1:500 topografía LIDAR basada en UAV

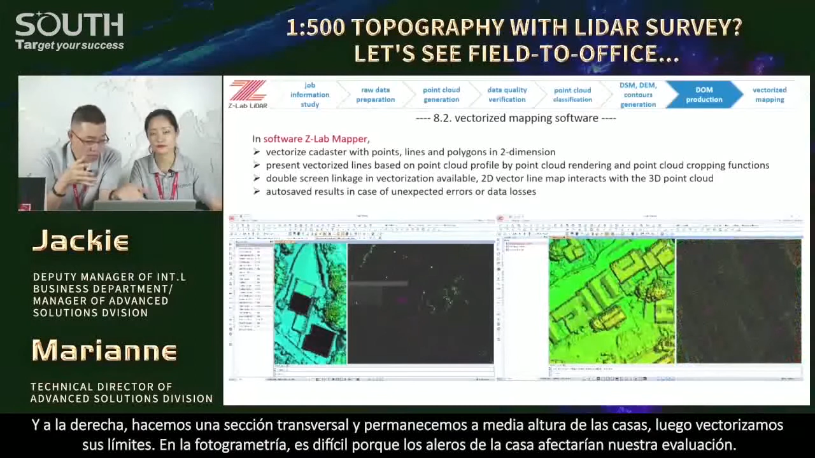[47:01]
Cross section. Yeah. So rooftop here, cross section. Uh-huh. For the houses, then vectorize the boundaries. Yeah. Mm-hmm.
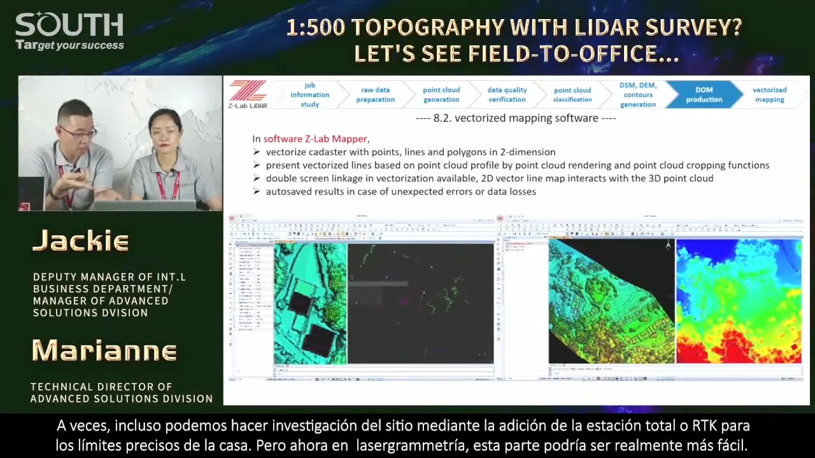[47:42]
like total station or RTK survey for the precise house boundaries. Right? But now, in this diagrammetry, this part could be really easier. For this page, why is the point cloud here is displayed in gray color? Actually, the point cloud could be displayed in many modes, in different modes. By class, by flatline, by elevation, by shading, or whatever. Okay. Okay. Uh-huh. Here, it's displayed by intensity, and it would be easier to tell the row lines.
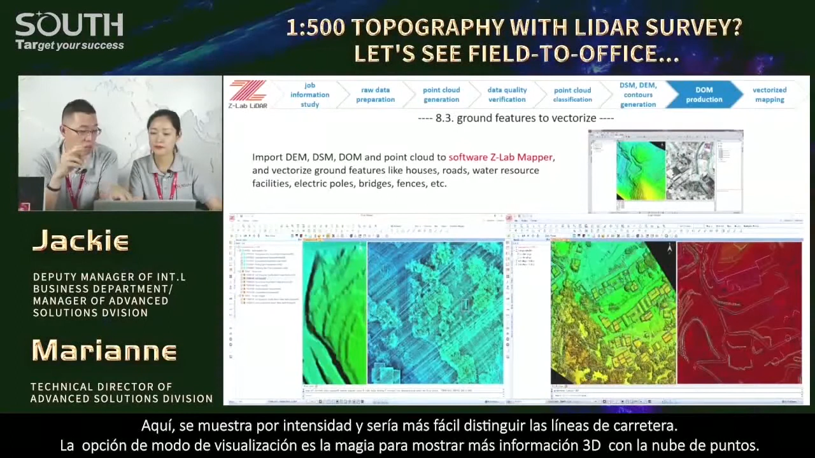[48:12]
Display mode option is the magic to show more 3D information with the point cloud. Okay. Okay. I got you.
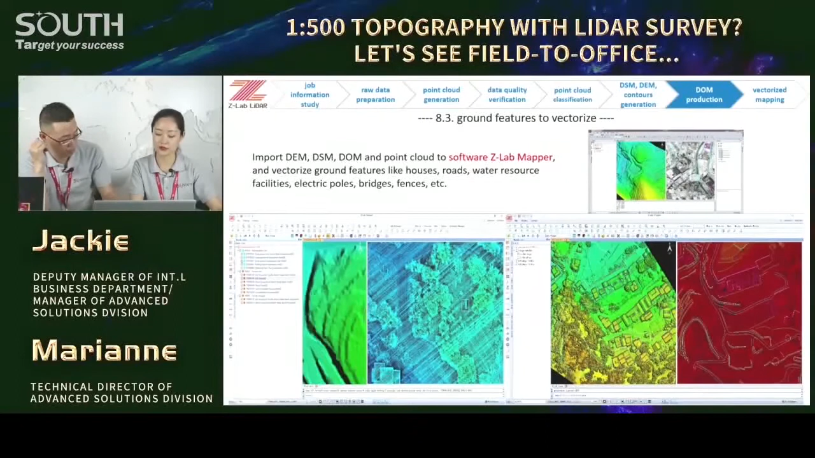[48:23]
Then, we will vectorize the scubs, which is in software case. A very popular and powerful topographic and cadastral software kit in China, mapping software kit. Yeah. Up to now, 20 years, 20 years of dominance in the market. Case. Yes. Yep. We may enjoy the feature library with abundant options, like a variety of road types, highway, right?
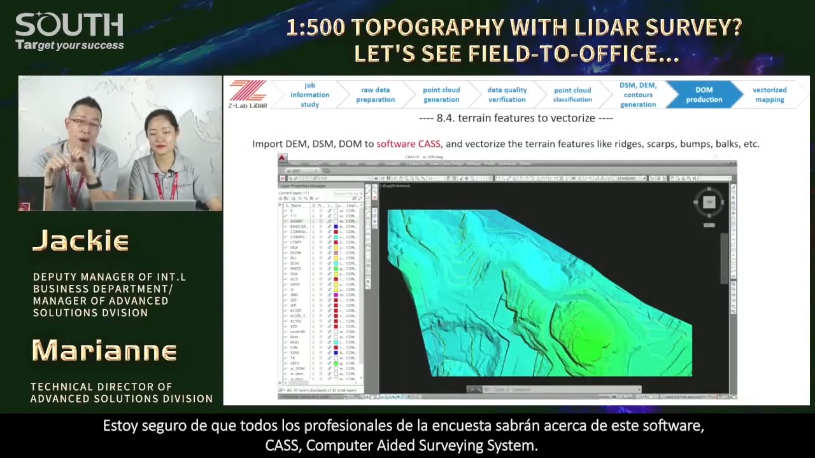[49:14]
And also, we have a variety of house types, blah, blah, blah. I'm sure all surveyors and civil engineers in China know about this software very, very well. Yeah. Case. CSS, computer-aided surveying system. And also, controls could be edited here. Maybe, for international market, users can do the same in other city or microstation platform software, because the data formats are compatible. Yeah. And after an overall check, overall check, the deliverables might be ready. For your information, the data process of SUV-based, aircraft-based,
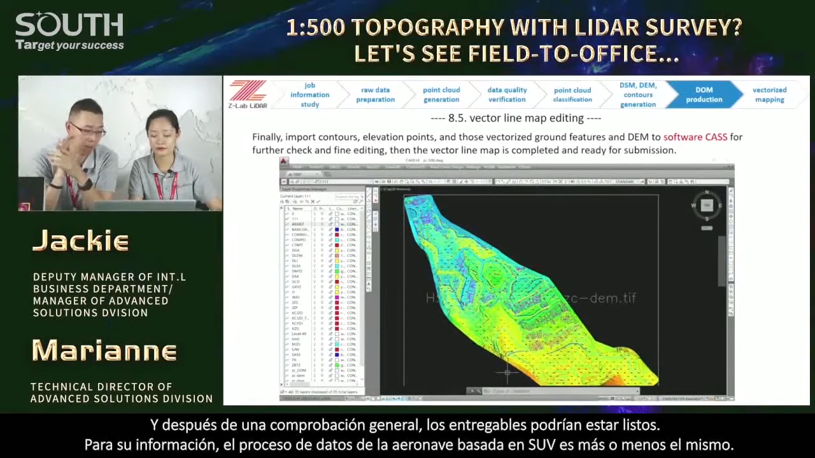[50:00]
I mean helicopter-based, or main aircraft, and even other platforms, it's more or less the same. The data processing is more or less the same. Okay?